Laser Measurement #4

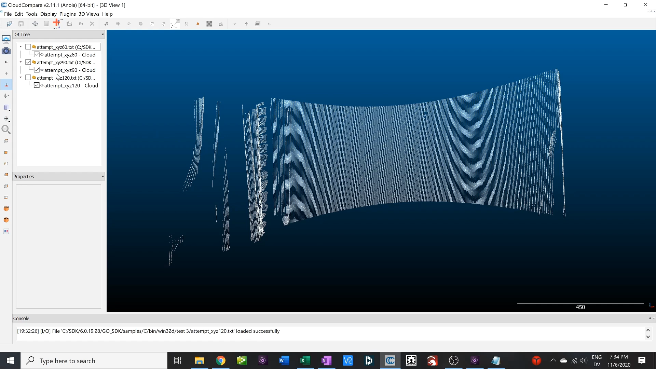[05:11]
60 degrees looking up a little bit. 120 degrees below.
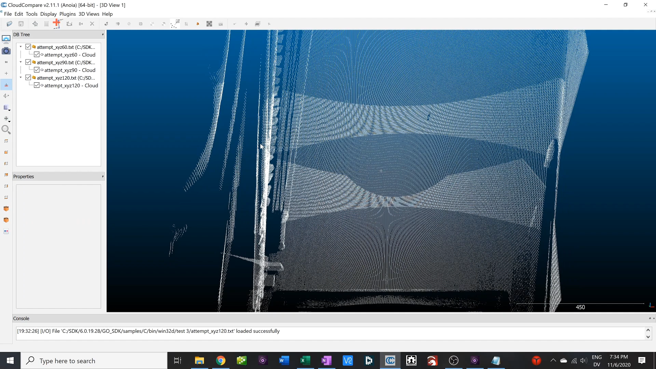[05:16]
Overlap. Pretty good.
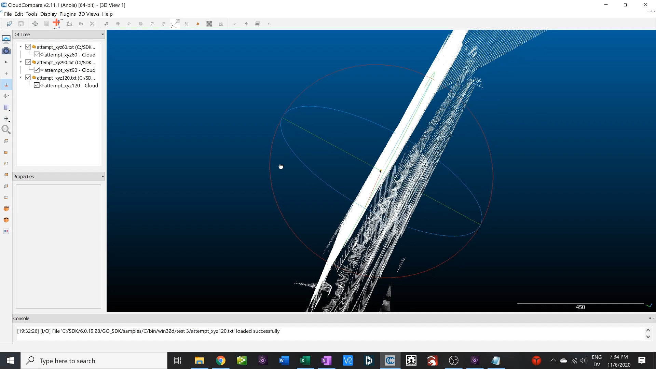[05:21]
Not perfect. We can see a little bit here. It's easier if you highlight the colors.
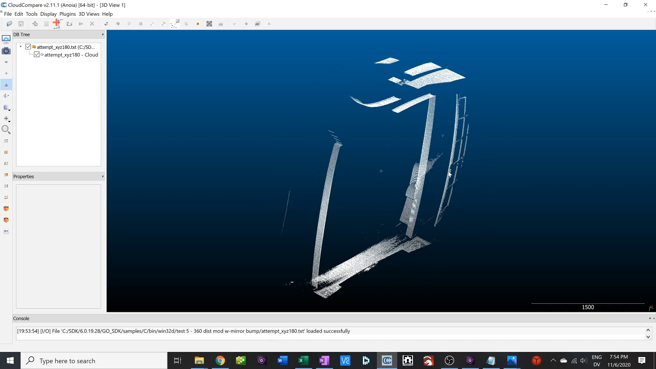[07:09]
You couldn't see it in the camera, but there's a door over here. You can see the louvers on it, part of the couch. It has this sort of explosion thing. It looks like it blew itself apart, which is kind of fun.
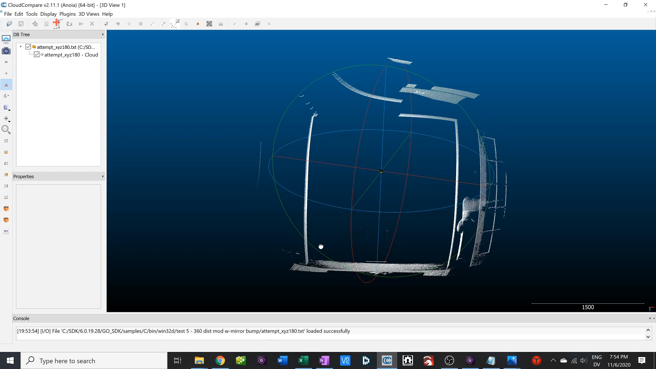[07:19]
The walls are generally straight. There's a bit of a bow going on here, which I'm concerned about.
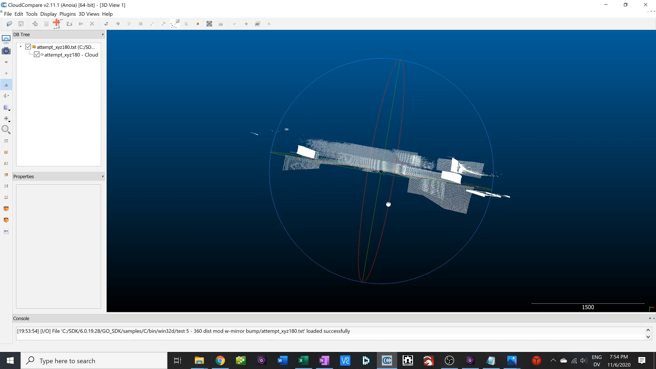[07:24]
But overall, I am liking it.
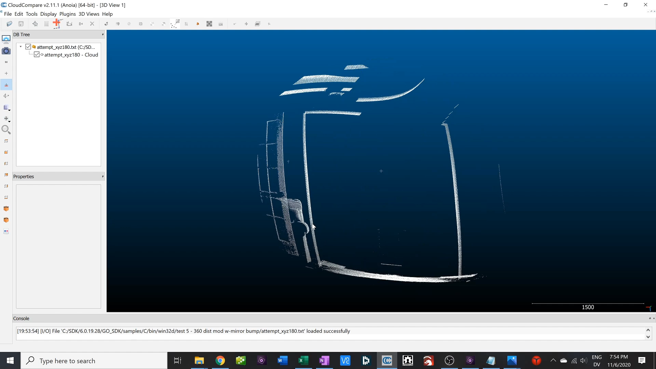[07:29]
After a reset and a rescan, the results are looking even better. We fixed that. The issue that I'm having, though, is correcting for this laser modification. There's clearly some sort of warping going on here, and I haven't quite worked out what it is. The math on the correction that I'm doing isn't working out quite yet.
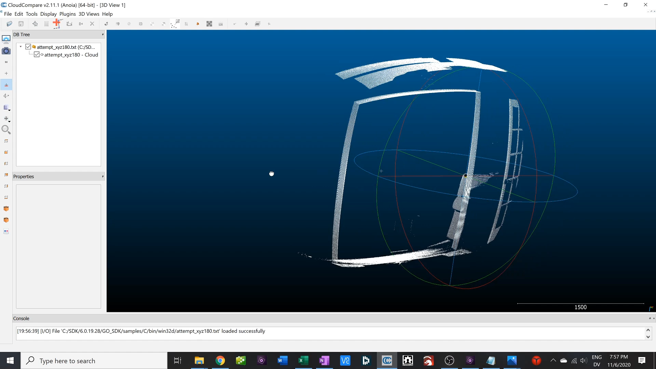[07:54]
But it seems like the range is off, and I'm going to have to get into that because right now I'm pretending that if the beam was normally coming out straight, it's now coming out at an angle. But in reality, I'm redirecting that some distance in front of where it normally exits, and there's some other things going on there. You'll also notice that the laser is in the center, and it's measuring down or out, and that this is not very wide relative to how far this distance is,
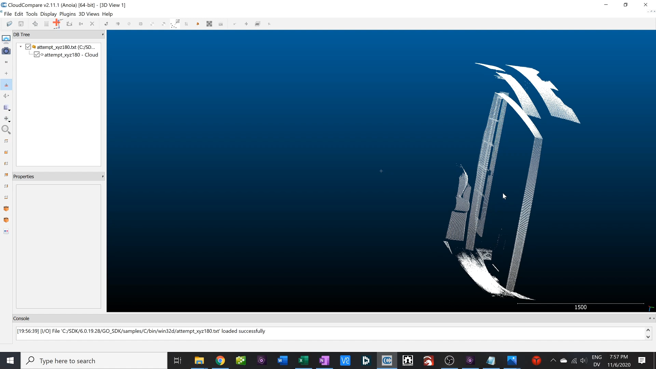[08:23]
and I'm not scaling in this direction yet, when in reality, that is further because it's further away. So I've only been scaling the distance.
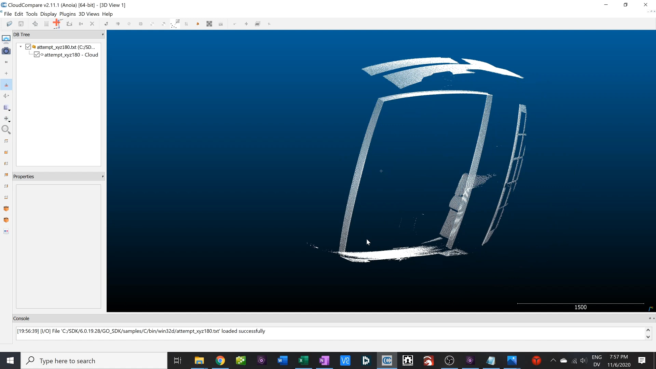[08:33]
I need to scale a couple other things. I've actually invested several hours so far into trying to decode this, so I'm just summarizing.
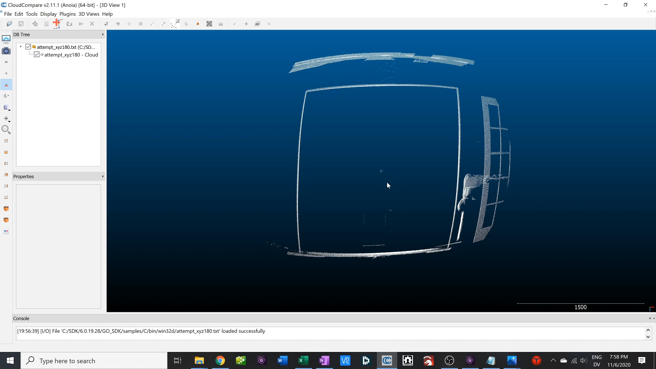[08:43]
But basically, there's some math bugs here, which I need to really dig into. But overall, it's working quite well. It started up here and then swept around.
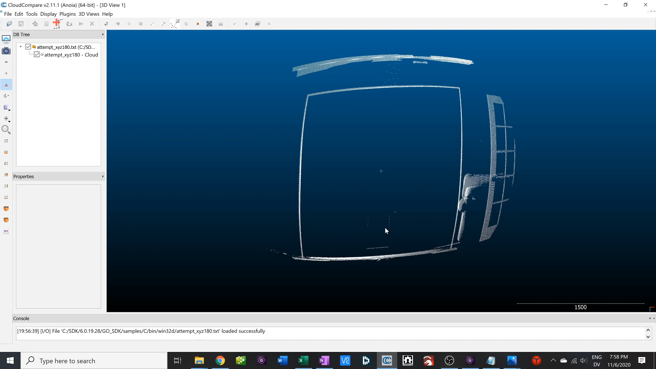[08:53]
It was the same pattern as before, but without the mirror problem. So if we look for a discontinuity where it matches up, you will find it. It's orbiting about a weird spot. The discontinuity is right there.
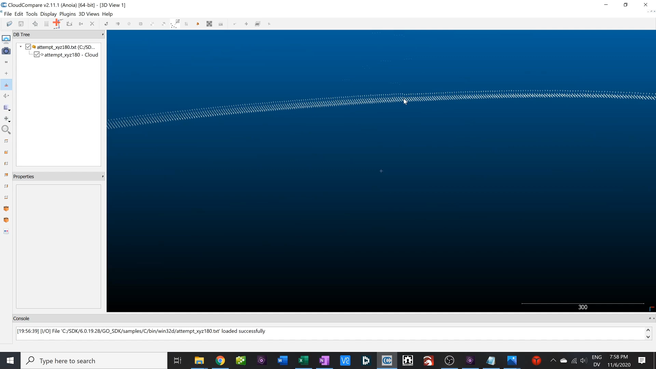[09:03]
But boy, it's pretty small. I feel good about that.
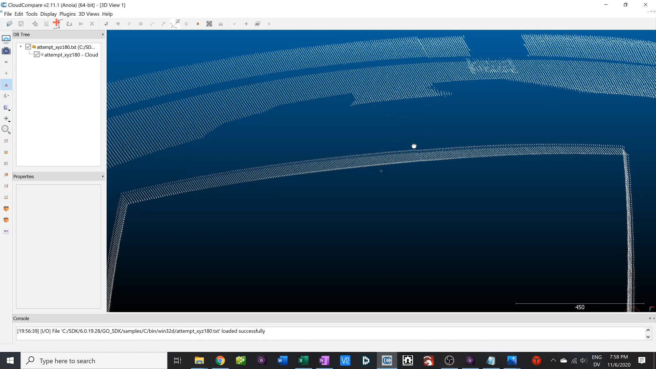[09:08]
I can live with that for now. Let's see if I can orbit correctly. I think you can see it.
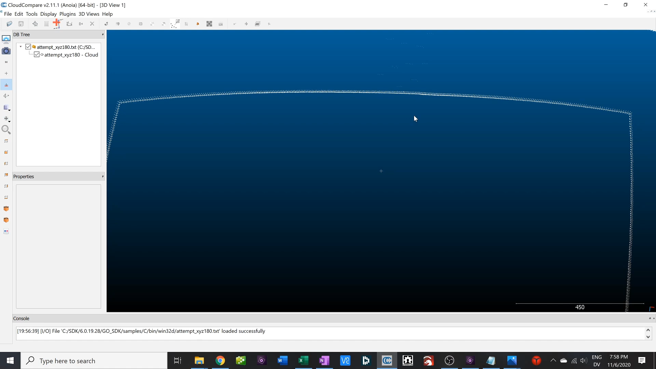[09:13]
That's where it is. Pretty small. It also shows up on the portion above. Overall, we are definitely making progress. Increasing the distance has also highlighted the need for better exposure control. I'm losing some to the mirror, but also it's just further away, so I needed to crank up my exposure from the stock 150 or 300 microseconds to 700 or even 1,000 if it's further away. Then when you have things which actually are closer, that can kind of blow it out and get funny reflections.
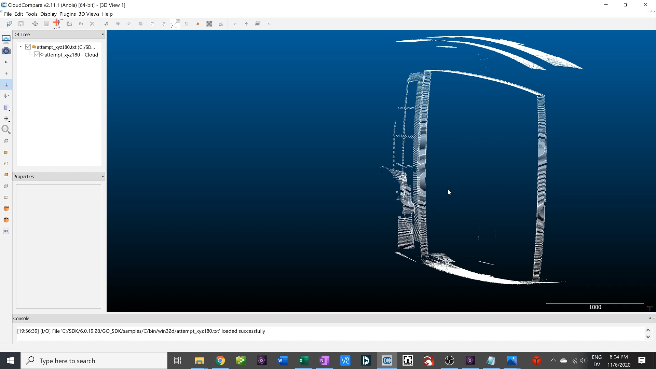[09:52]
They have control for that in the SDK. I just need to explore it and figure out how to use it. The other thing I'm looking into is the prism issue. If anyone has any ideas, they can clue me in on what went wrong with that. I haven't really worked it out yet.
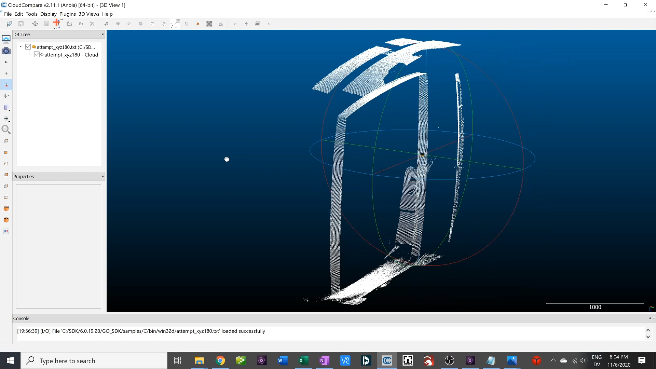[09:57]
It seems like they generally use them in pairs when they're steering single beams, but I haven't seen a lot where they're trying to steer lines.